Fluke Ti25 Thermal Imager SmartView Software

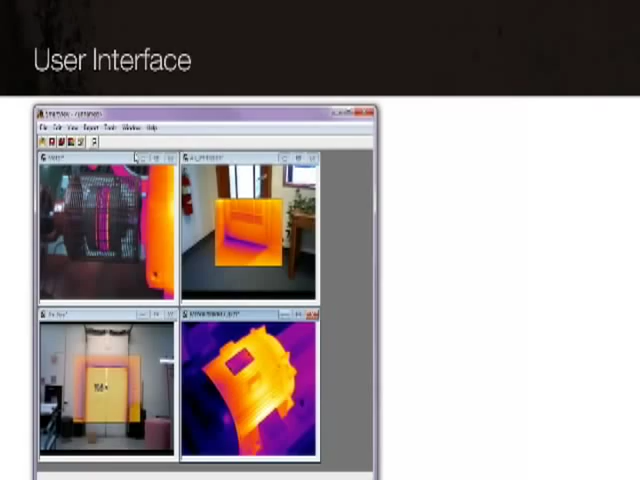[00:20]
With SmartView, you can organize and analyze your captured images. Add notes and comments that can be saved permanently with your images.
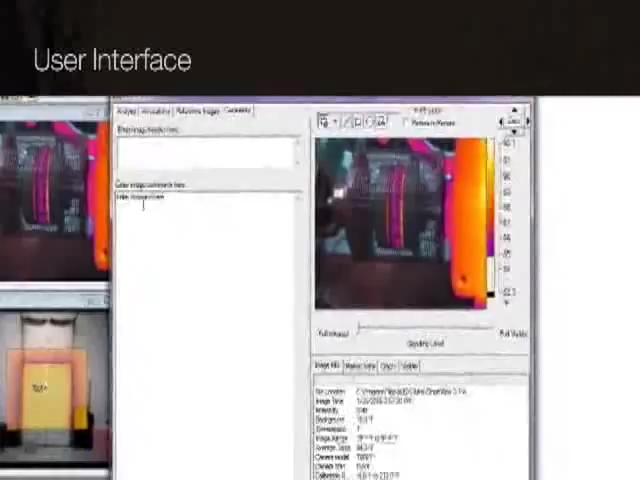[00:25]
Images can also be linked for comparison and analysis.
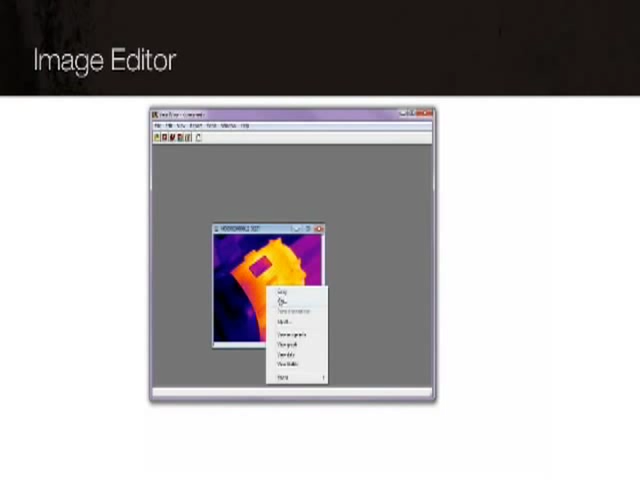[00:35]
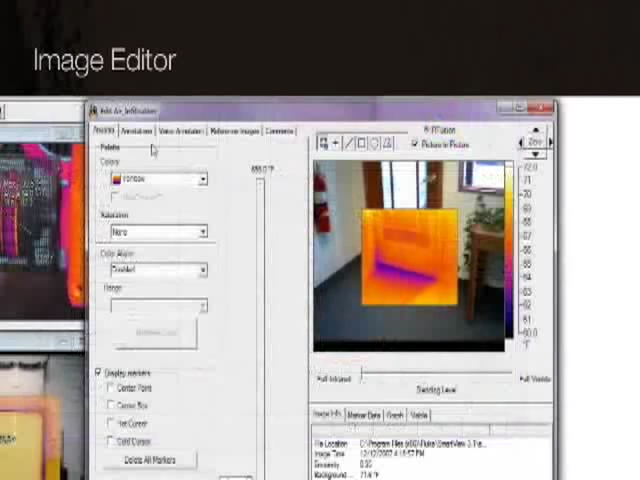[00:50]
including annotations, data markers, and reference images for comparison.
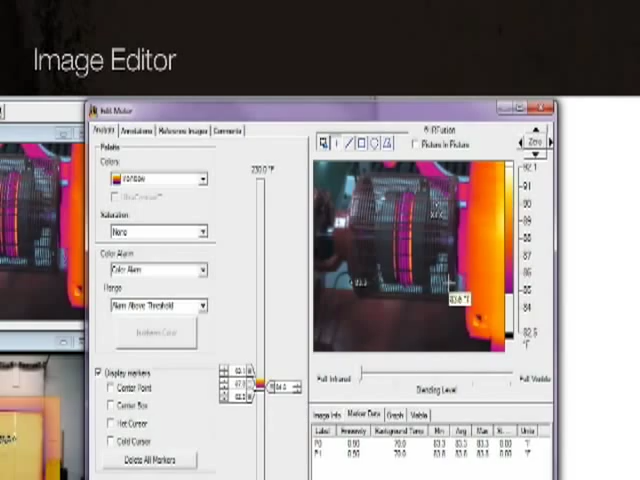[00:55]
And you can save time by editing groups of images and batches.